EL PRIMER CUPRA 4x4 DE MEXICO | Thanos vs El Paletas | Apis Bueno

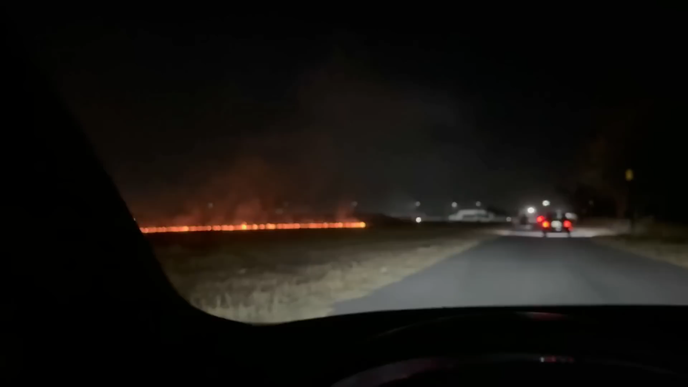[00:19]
Oh, cabrón, vengo y Miren nomás el Autódromo Guadalajara. Ahora sí, ya chingó a su madre el Autódromo Guadalajara.